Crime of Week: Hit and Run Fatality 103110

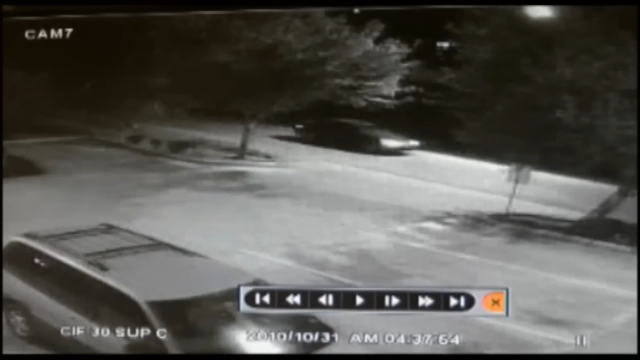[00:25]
Security cameras of a nearby business show two vehicles traveling down the same road just prior to the discovery of the victim's body by police.
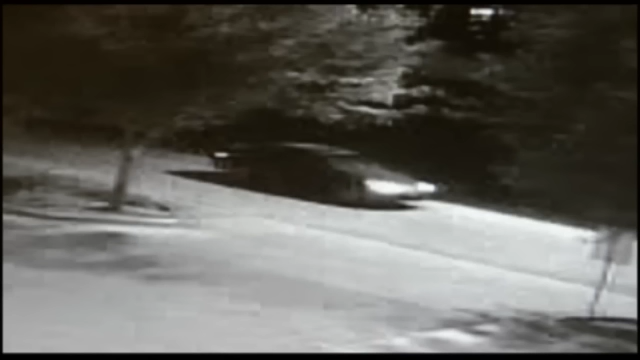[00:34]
Detectives were able to locate the second vehicle shown, but they still need to identify the suspect vehicle. Anyone with information is asked to call Brownsville Crime Stoppers. Your identity will remain anonymous.